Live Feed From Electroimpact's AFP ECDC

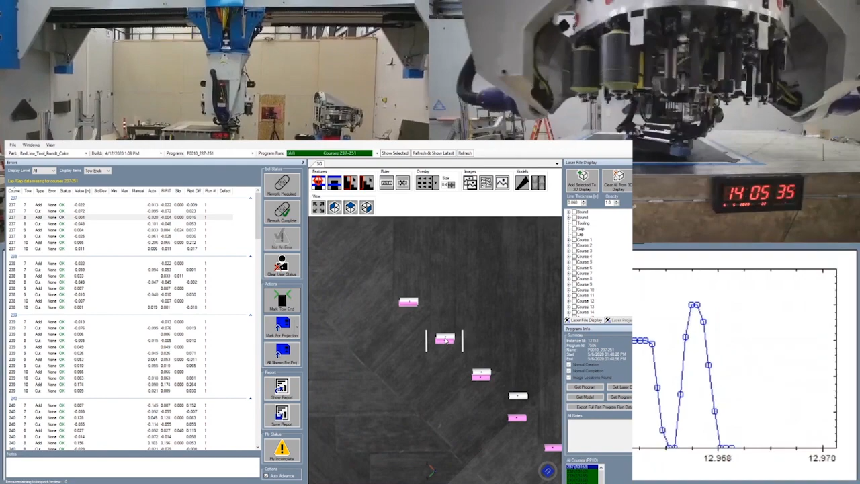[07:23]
the visual inspection system you can see that they compare very well very well for the most part and then we'll check some other areas where they're not quite the same and kind of figure out why
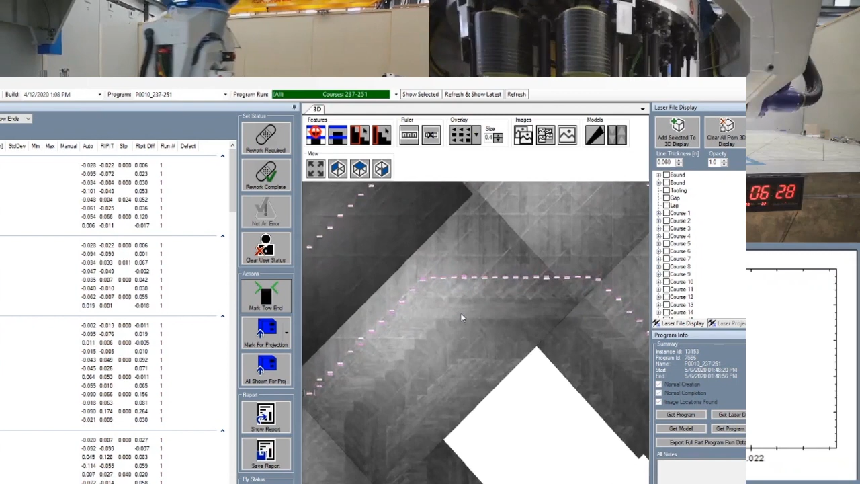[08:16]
we can zoom in we can see we're getting images of the ply we're getting data filtering
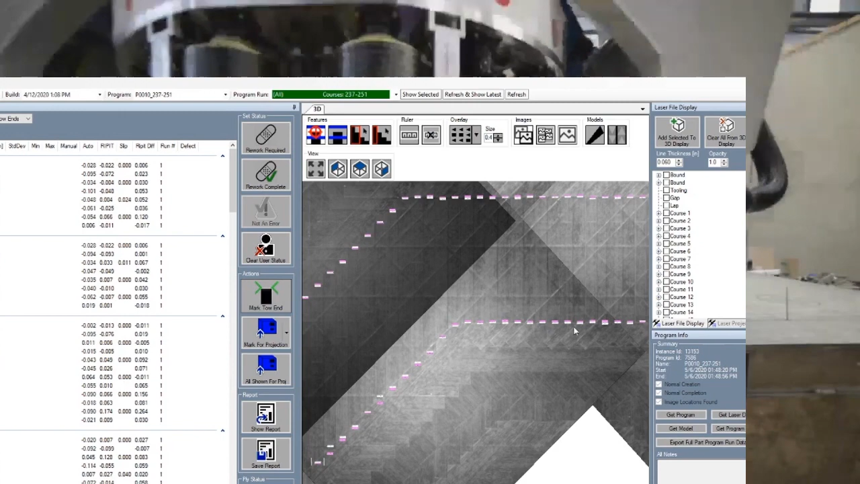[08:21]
in from the vision system and we go in and look and you can see that we're getting really